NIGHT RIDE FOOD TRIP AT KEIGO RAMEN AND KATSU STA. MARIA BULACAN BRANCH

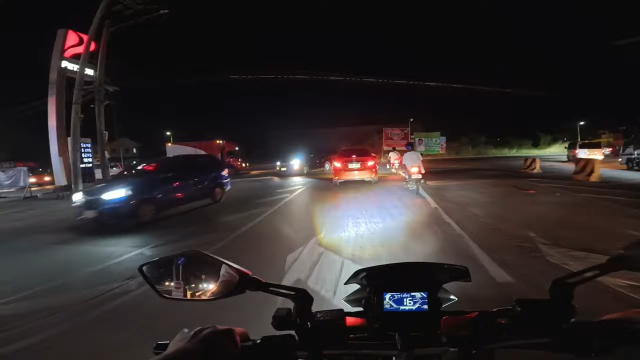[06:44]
okay malapit na tayo sa kakainan natin after lang ng kalsada na to dun lang sa may sea oil tayo sa kayigo